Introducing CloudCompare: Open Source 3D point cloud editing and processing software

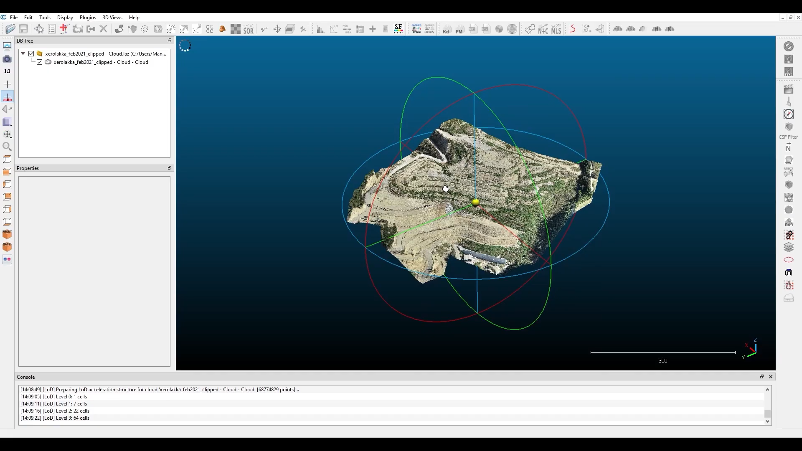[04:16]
Zoom in or zoom out and also pan. It comes in very handy to enable
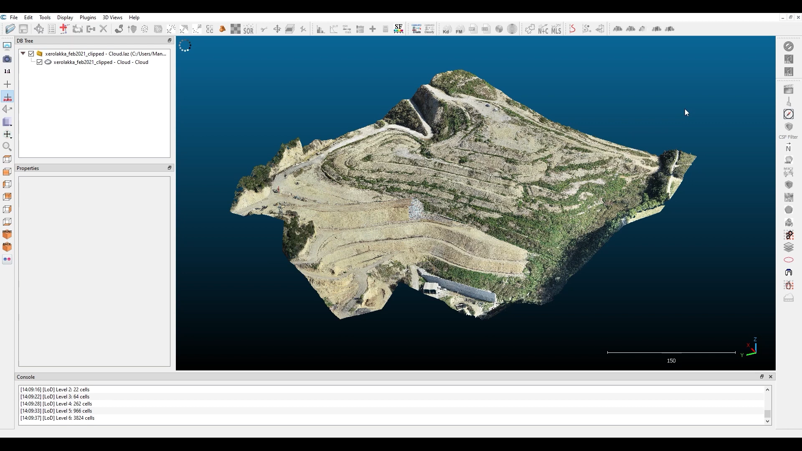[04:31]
the IDOM lighting shader here to the right toolbar. To activate a shaded effect when your point cloud does not have point normal information stored.
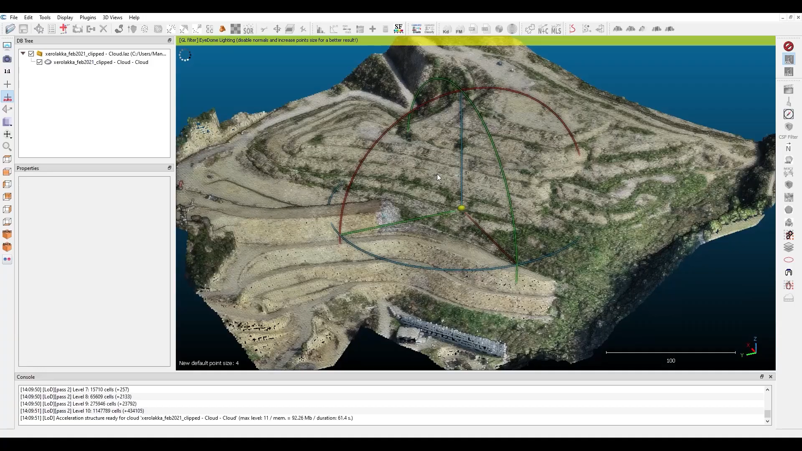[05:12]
You can perform. You can play with the point size up here depending on the zoom level to make the shaded effect conform with the point cloud density and zoom level.
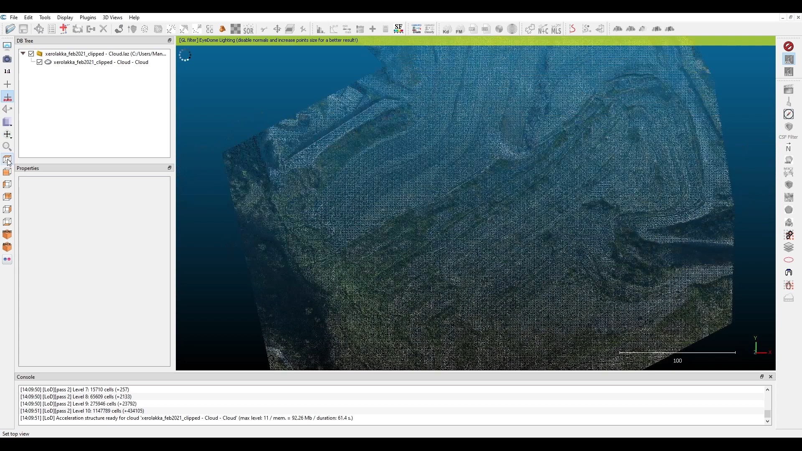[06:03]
To the left side you can reach the view toolbar where you can play with default views like top down, front, left and so on.
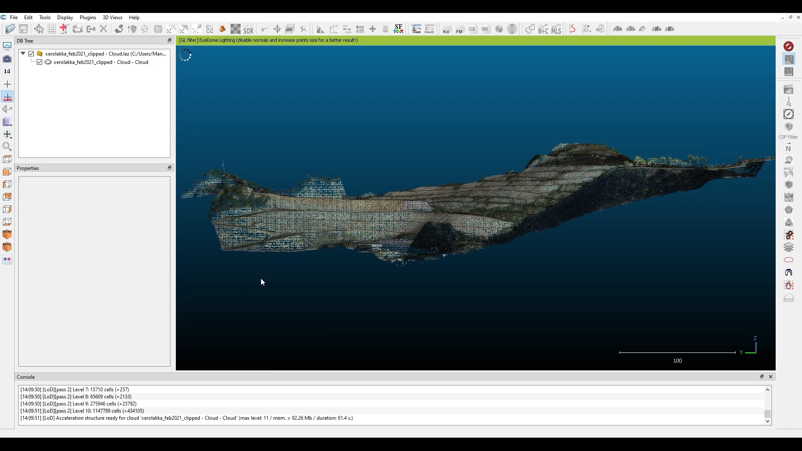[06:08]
And also alter between orthographic projection which is this one, the default one or perspective view for depth of field to be more obvious.
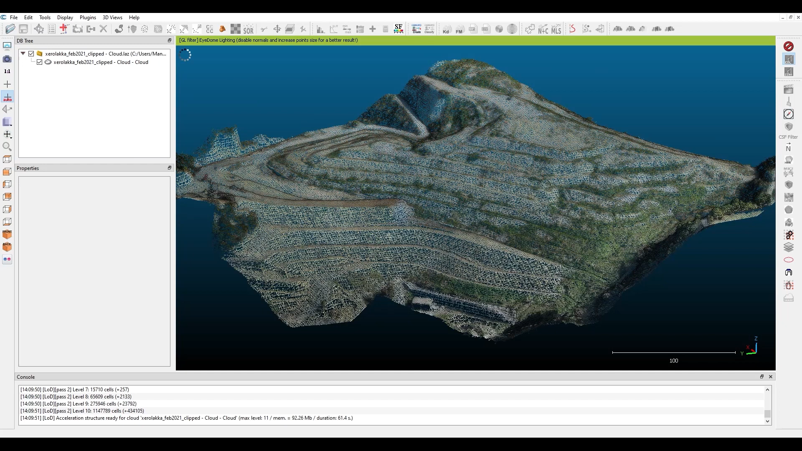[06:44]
To move on with the database tree window you can see the list of point clouds imported.
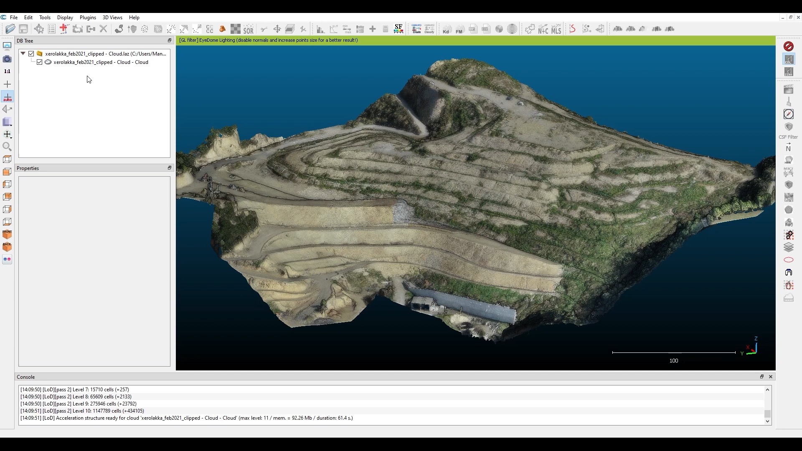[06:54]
If you pick one, if you pick one, you can check down here the main properties of the point cloud selected. Where you can visualize your point cloud in RGB values from photogrammetry,
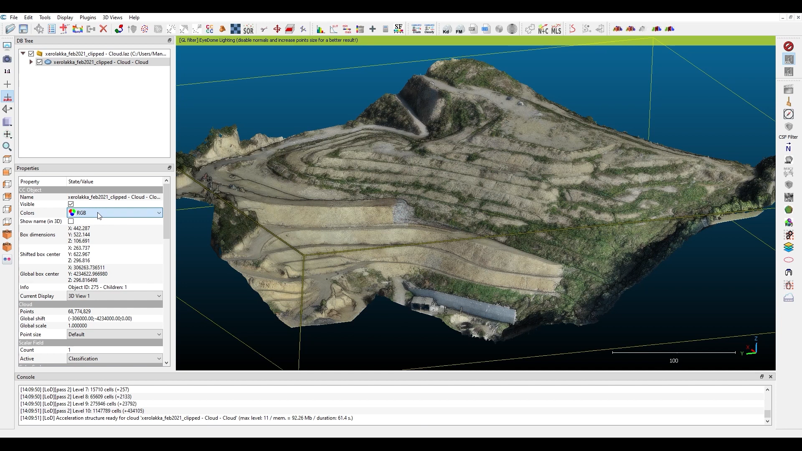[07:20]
let's say scanning mapping or visualize it based on scalar fields which is I believe the main power of car cloud and print. And print when you master this option you can unleash the full potential of this software.
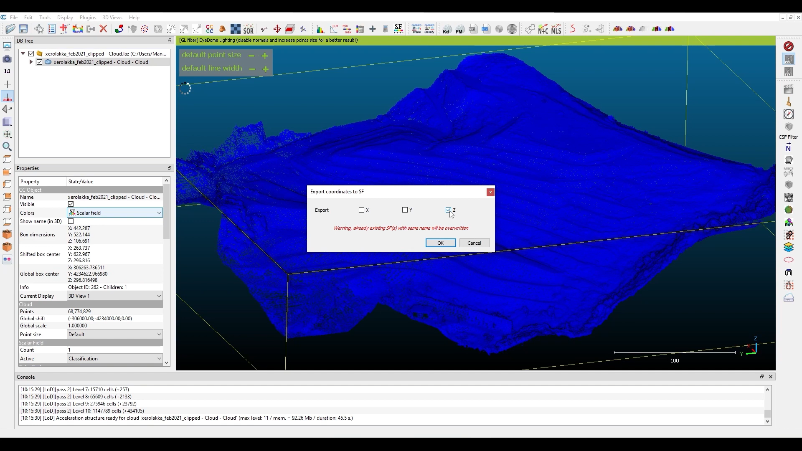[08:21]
From the edit menu, from the edit menu, scalar fields, export coordinate to scalar fields, check the Z value here, hit OK. And we have our point cloud visualized with a color map of our surface elevations. If you want, if you want,